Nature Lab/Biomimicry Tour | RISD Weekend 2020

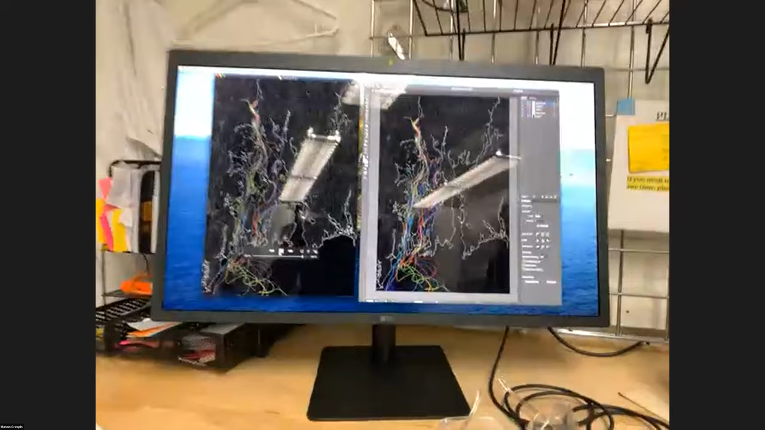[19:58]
And we're working on a project where we're currently projection mapping some of these 2D animations onto our 3D model.
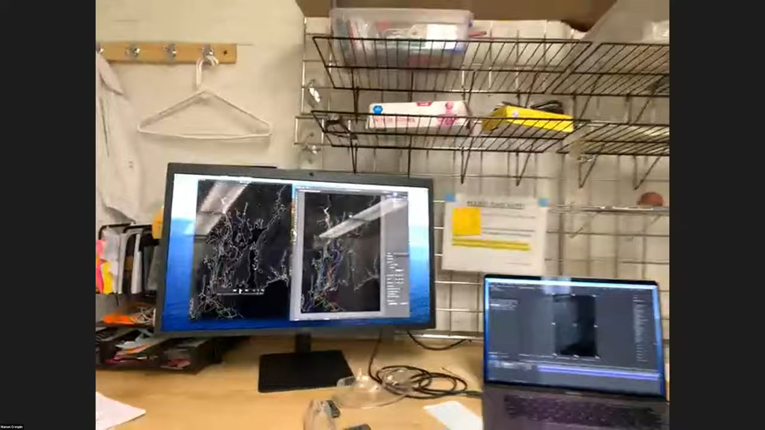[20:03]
Mind is blown. And that's behind you. And it's a thing of beauty. And the idea is that it's a way to engage the public in understanding that the bay that we all live around.